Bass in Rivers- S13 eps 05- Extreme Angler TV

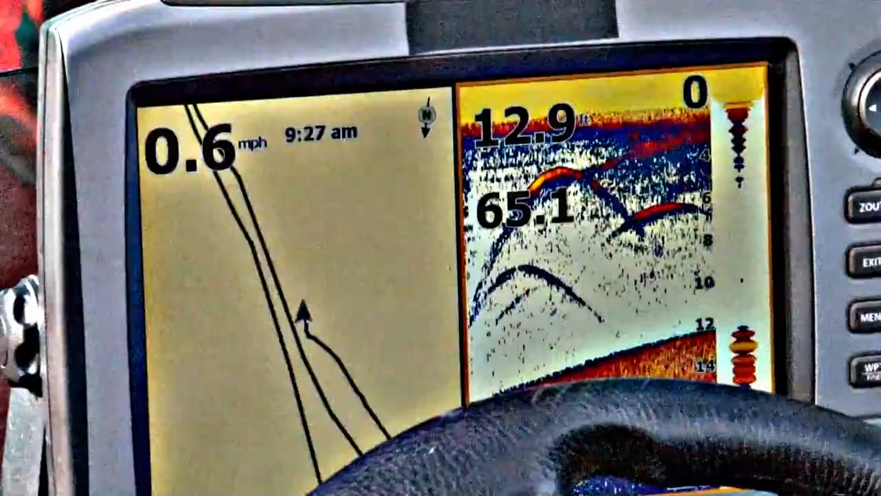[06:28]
On screen: speed 0.6 mph
It's so important to have a sonar when you're fishing the river, because I'm looking for little contour edges.
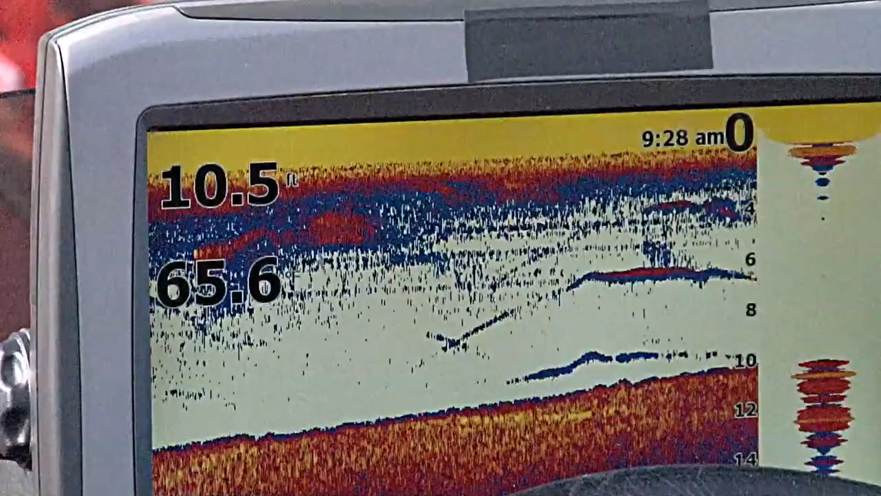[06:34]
On screen: depth 10.5 ft
Edges in the weeds, you know, rock. Doesn't matter what it is.